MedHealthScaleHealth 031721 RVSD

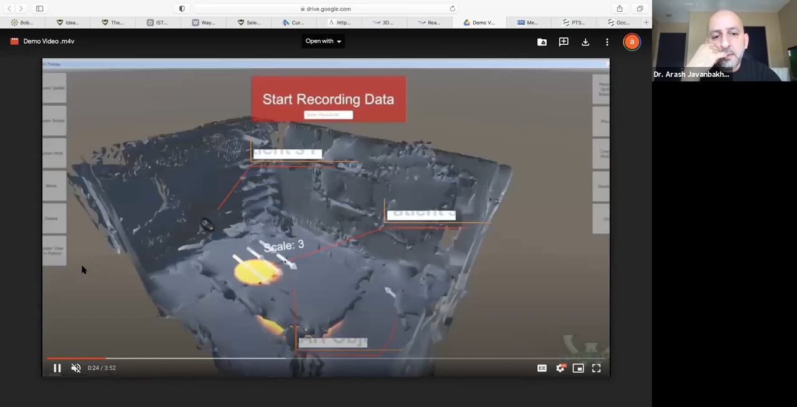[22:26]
So I can place, so as a provider, I see a 3D mapping of the patient's environment. I can, from a drop-down menu, choose the object of fear. I can place it in the environment wherever I need to. And then I can see the black ring is where the patient's head is. The yellow light is where the patient is looking at. And all those arrows are the spiders I've placed in the environment. So I've become a movie director who directs the show